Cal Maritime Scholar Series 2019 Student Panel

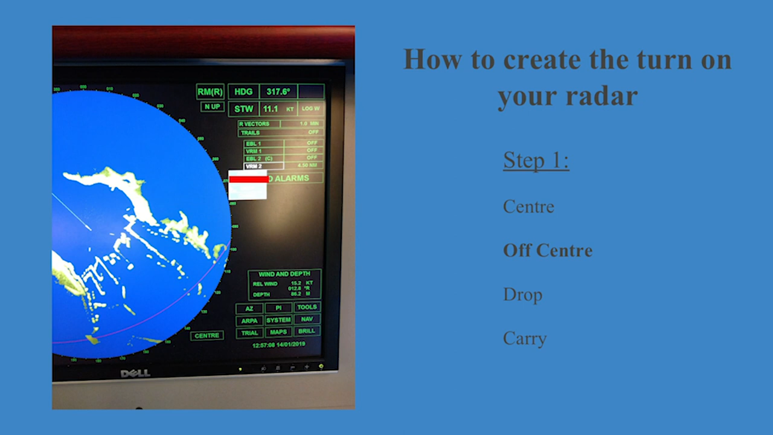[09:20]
You have to have all of those closed before you can even start doing the off-center variable range bearing.
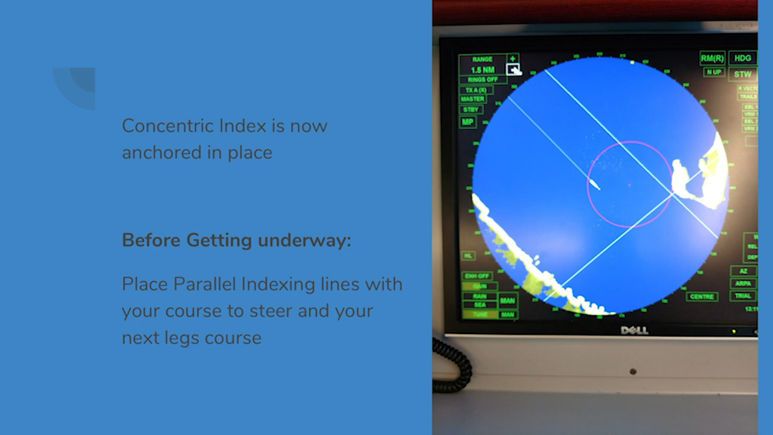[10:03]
This is our vessel, and before we got underway, we put up parallel index lines, which are these here. This is for our second course, and this one's for our first course.
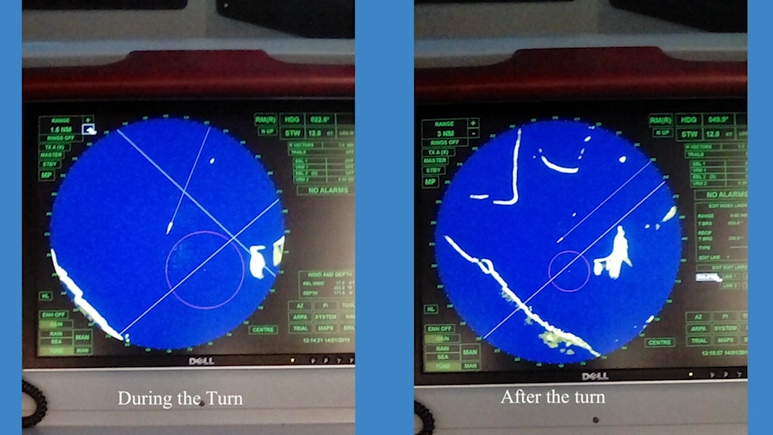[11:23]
and you can see us coming in line with our second parallel index. And that's it.